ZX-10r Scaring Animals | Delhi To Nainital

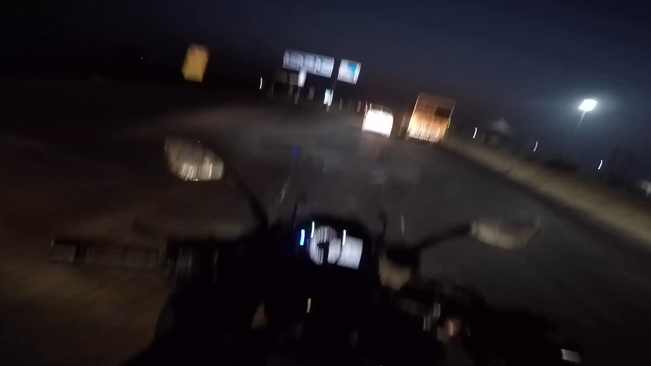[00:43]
रास्ते में हम लोगों ने पूरी रीग्रुपिंग कर ली है एंड हम लोग अभी जा रहे हैं मुरादाबाद वाले रास्ते से। आई होप आप लोग को आवाज़ आ रही होगी, बिकॉज स्पीड थोड़ी मेनटेन करनी पड़ी है सिंस हम लोग ग्रुप में आए हैं।
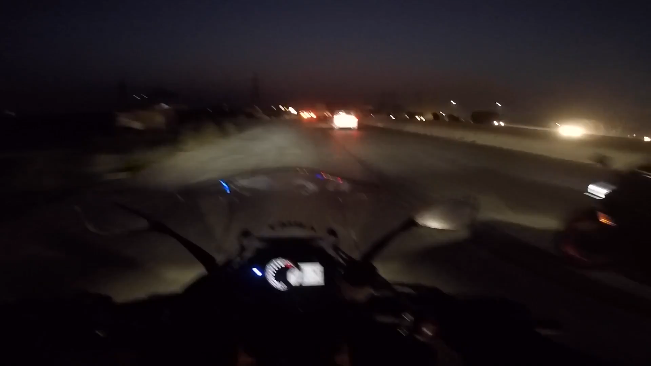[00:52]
और ये जा रही निंजा 1000 इन एक्रा पोविक मेगाफोन एग्जॉस्ट। एंड रही बात कितने किलोमीटर्स है, तो आप लगा लो अप्रॉक्सीमेटली यहाँ से अराउंड 280 किलोमीटर्स है।